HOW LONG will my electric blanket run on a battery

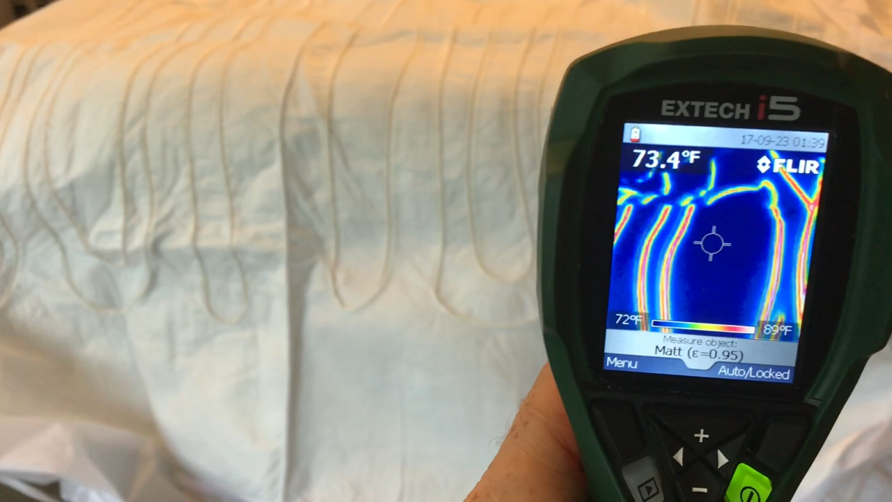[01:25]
On screen: spot 73.4°F, scale top 89°F, scale bottom 72°F
If we bring the thermal camera a little closer we may be able to get it up to about 90 degrees.
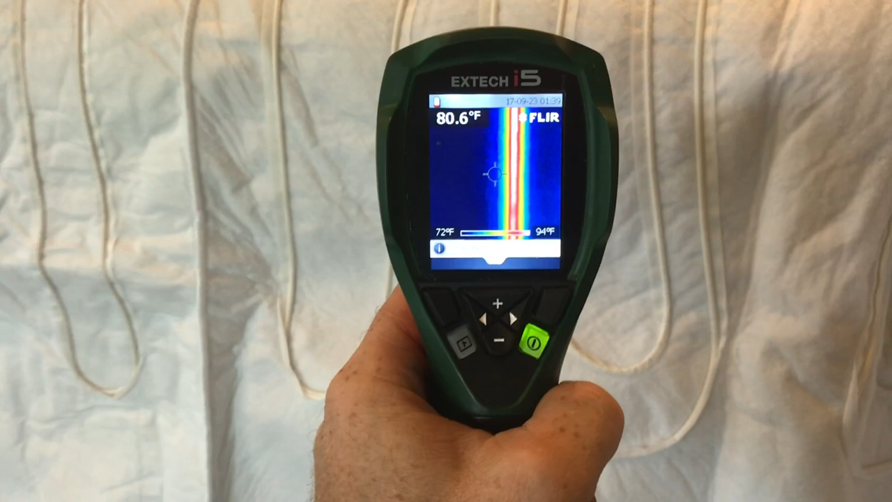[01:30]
On screen: spot 80.6°F, scale top 94°F, scale bottom 72°F
If you feel the blanket with your hand
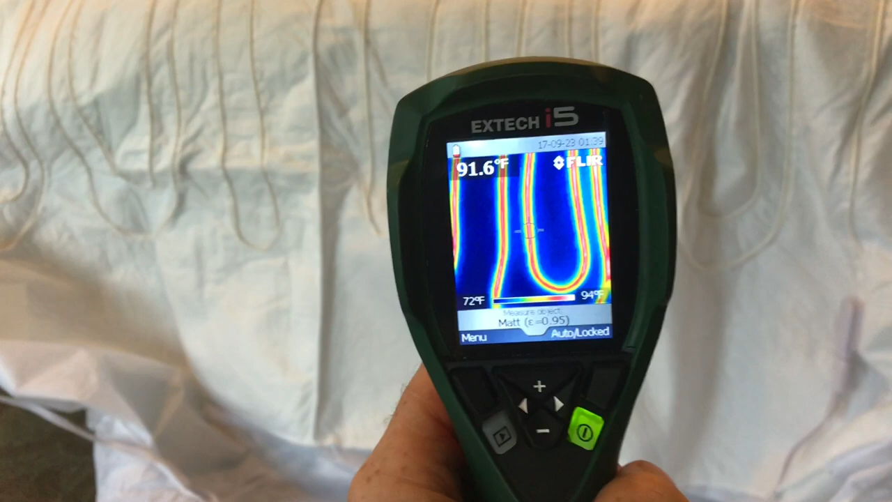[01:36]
On screen: scale bottom 72°F
it feels warm not hot but warm. So with about a minute 30 I'm going to go ahead and disconnect the battery and check we're about at 12.6 volts.
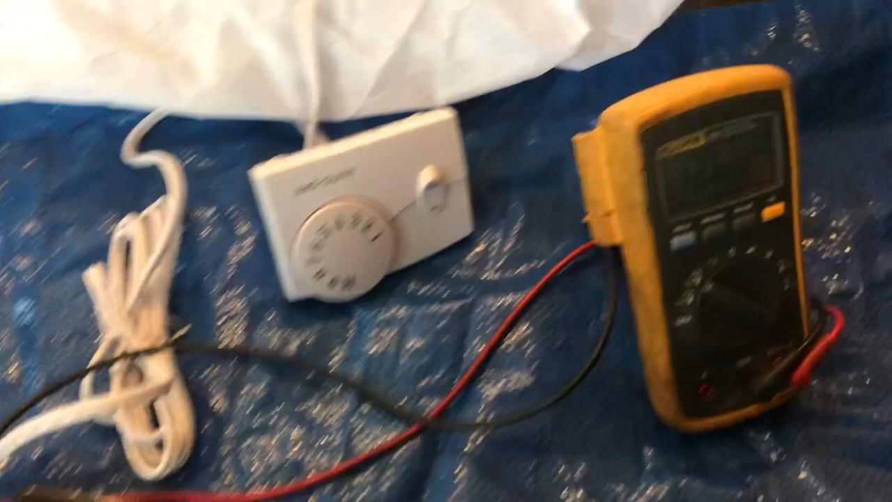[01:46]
That's enough voltage let's keep it going. So it's holding temperature at about 80 degrees.
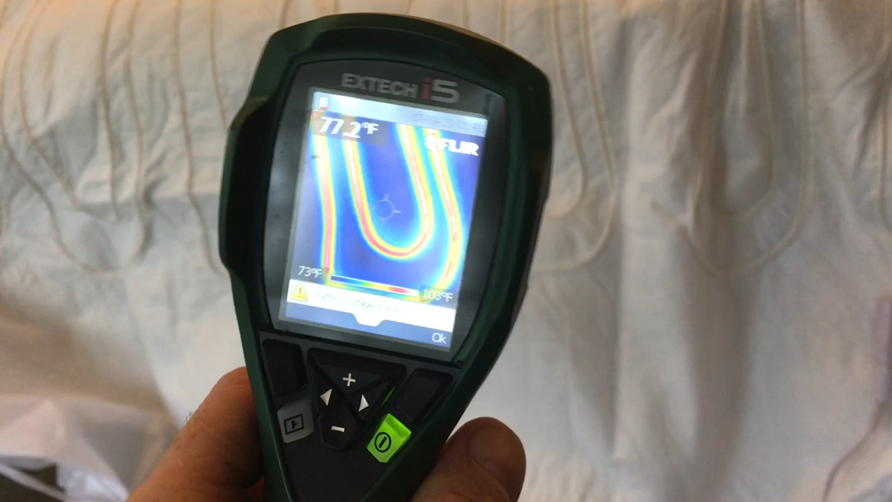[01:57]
On screen: spot 77.2°F, scale bottom 73°F
Now I've got both sides of this blanket set to high.
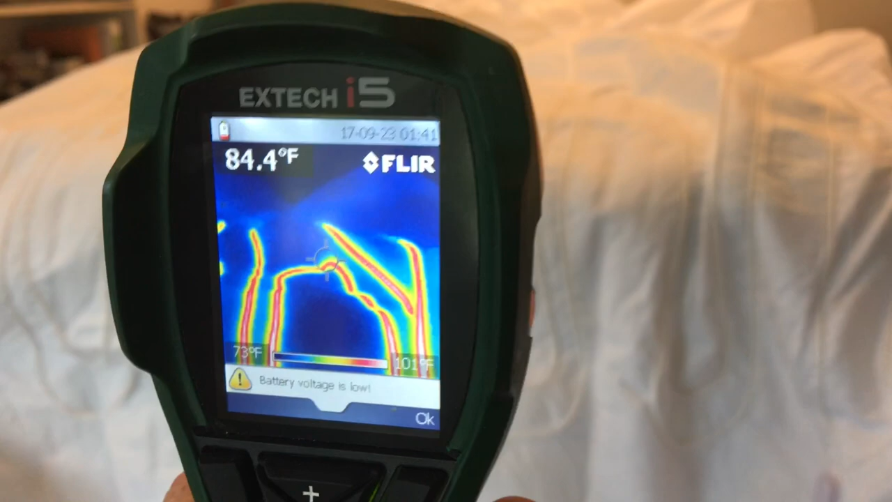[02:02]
On screen: spot 84.4°F
One's actually set to high at 10 and the other one's at 9.
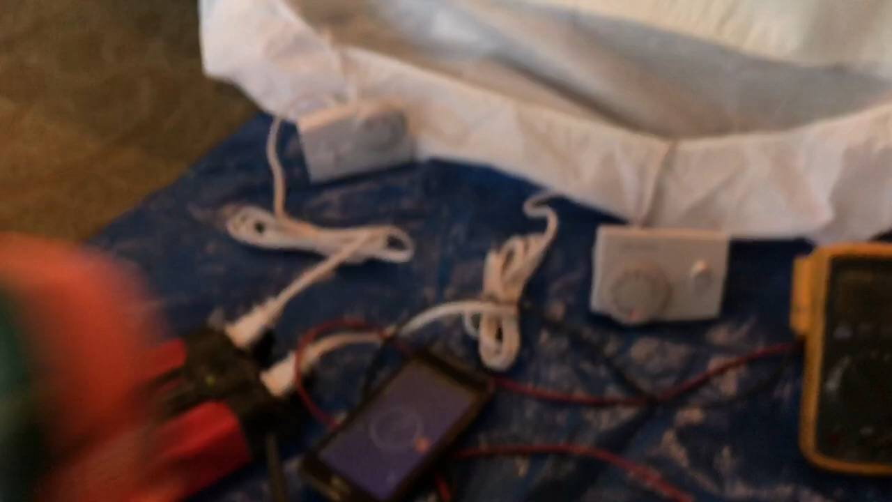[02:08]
If I would have seen the one was set at 9 I would have set it to 10 but we'll just leave it for the rest of the test.
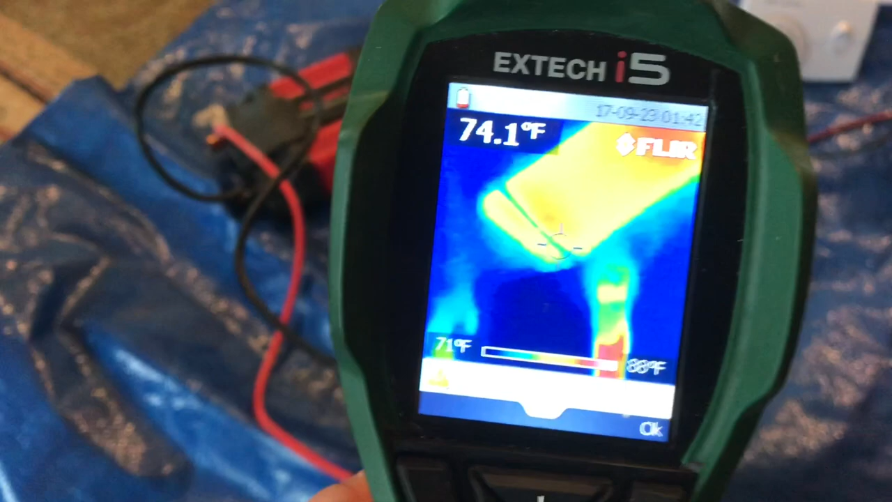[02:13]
On screen: spot 74.1°F, scale top 88°F, scale bottom 71°F
So I'm just using the thermal camera to check to make sure that nothing's overheating.
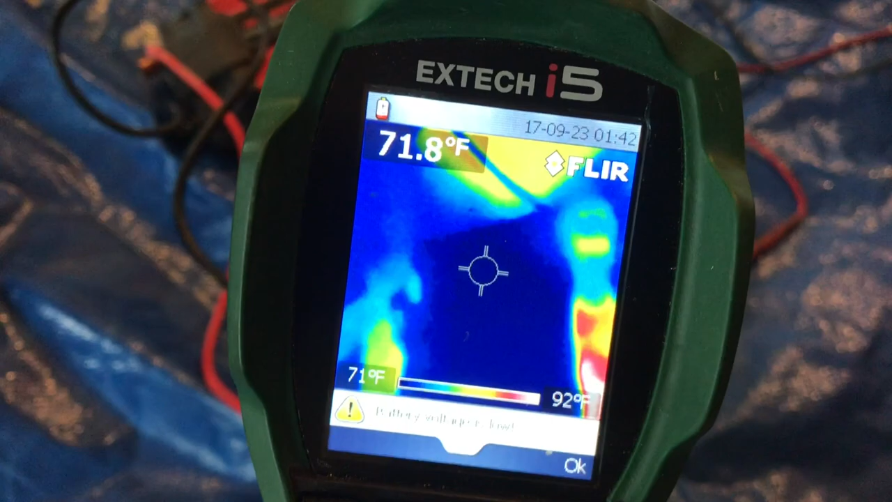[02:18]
On screen: spot 71.8°F, scale top 92°F, scale bottom 71°F
When I pass this camera over the cell phone you'll see it's bright red. It's not overheating it's just reflecting heat back.
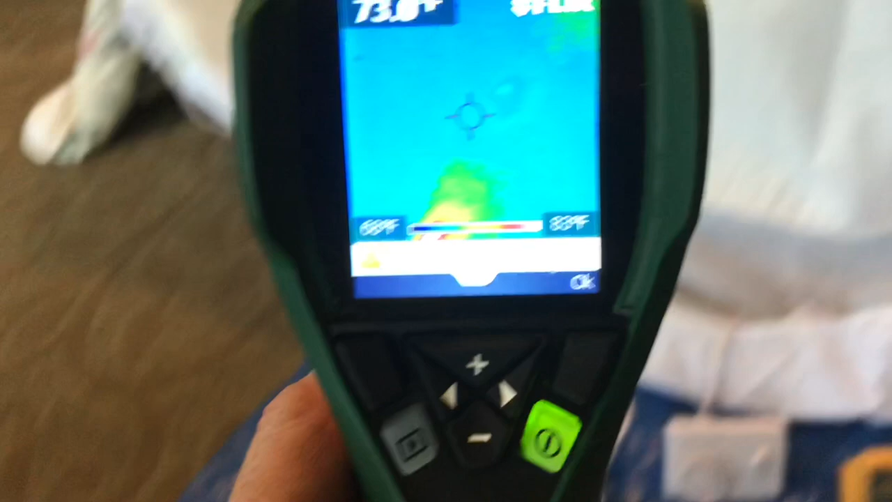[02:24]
On the screen I see a few flashes of a hundred and ten degrees.
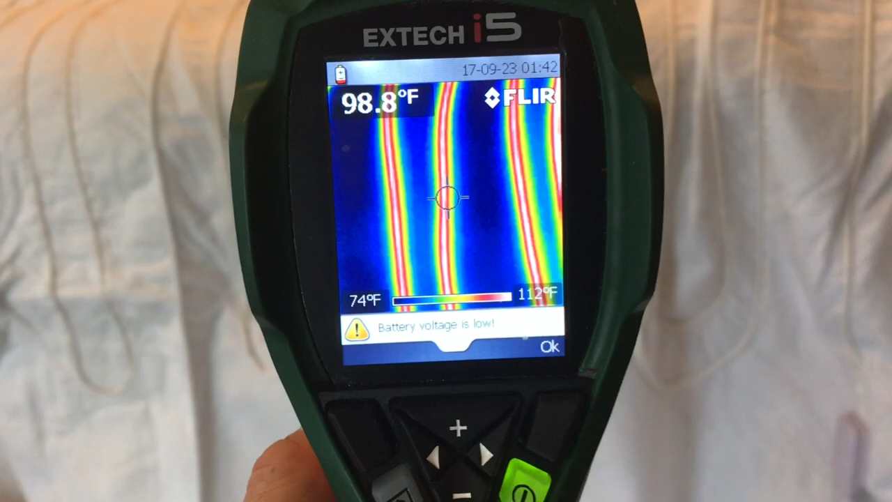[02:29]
On screen: spot 98.8°F, scale top 112°F, scale bottom 74°F
At about seven minutes in we're at about a hundred and twenty five degrees.
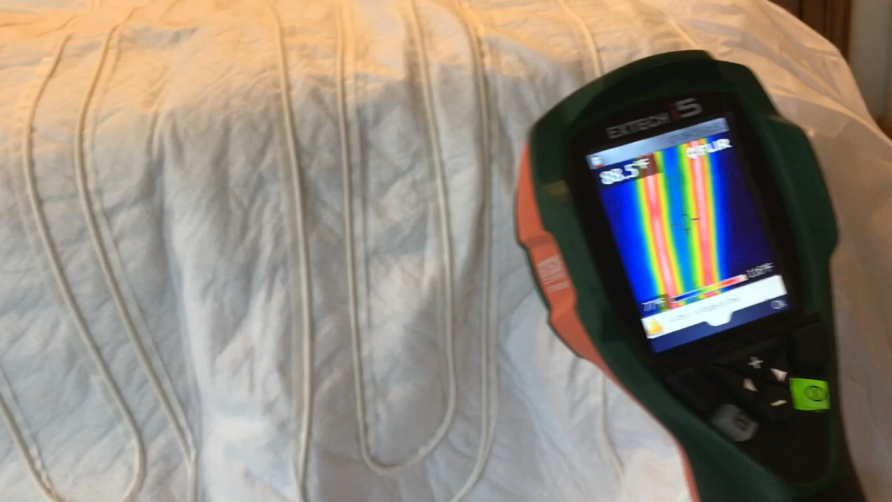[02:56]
On screen: spot 88.5°F
Of course when you touch the blanket it feels warm not hot.
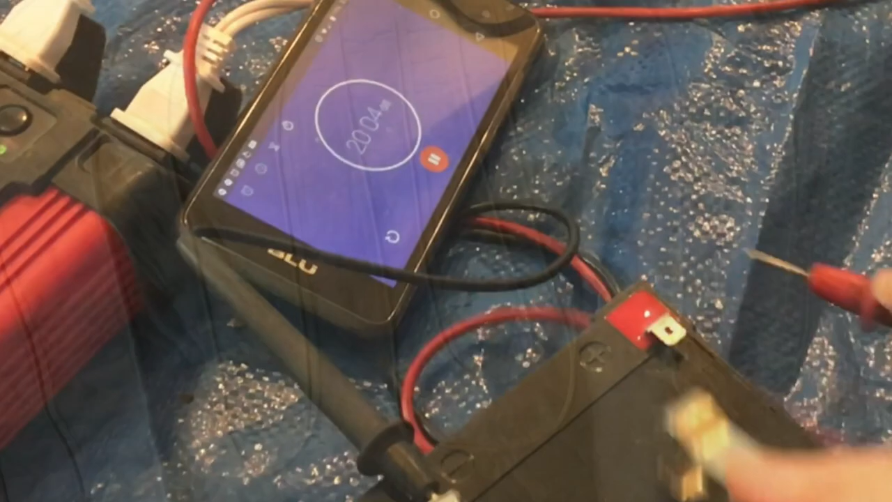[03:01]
Now at 20 minutes let's check the voltage.
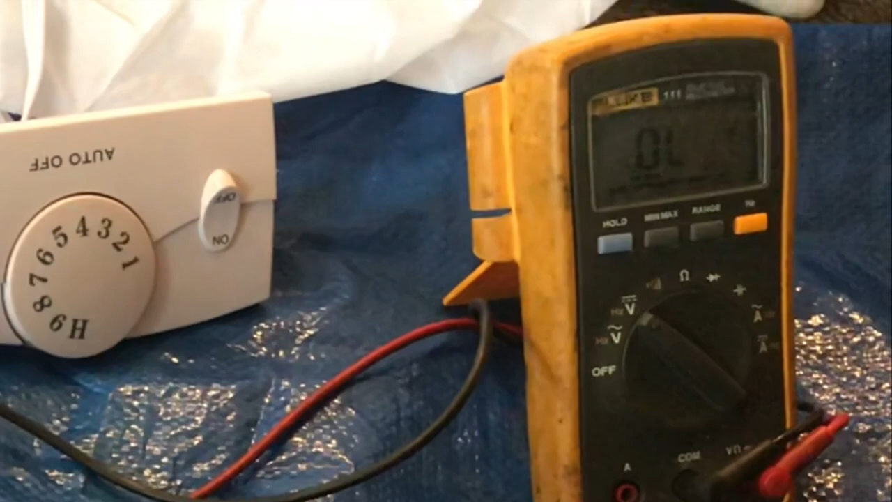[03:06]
We're getting pretty close to that 12 volt threshold. Well let's keep this experiment going until the battery is a little bit below 12 volts.
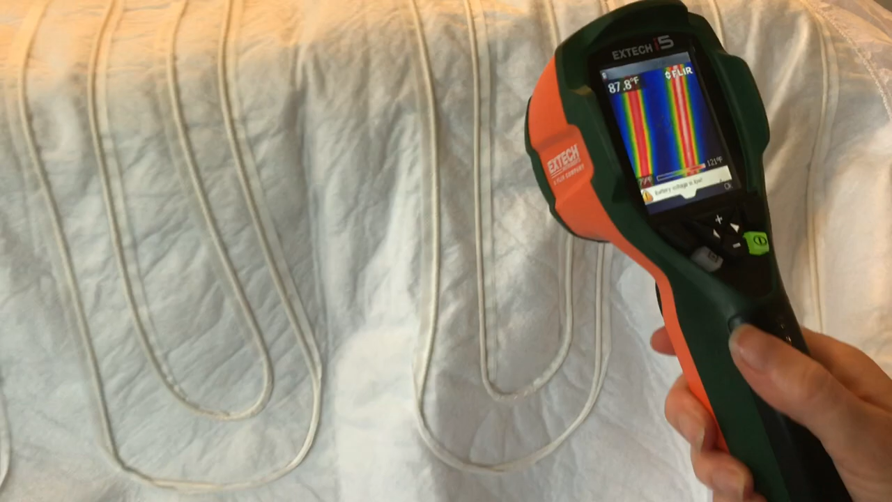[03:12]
On screen: spot 87.8°F
The temperature's still at about 90 degrees.